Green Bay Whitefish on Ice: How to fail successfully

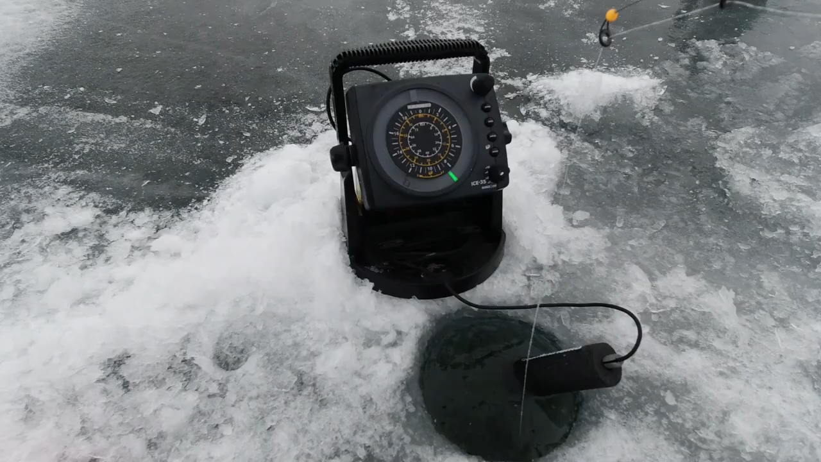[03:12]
I was able to borrow his sonar. He's got an Ice 35, which is, it works. It's a decent unit by Humminbird. So I'm out here jigging for whitefish in Red River Park. There are a few others out here.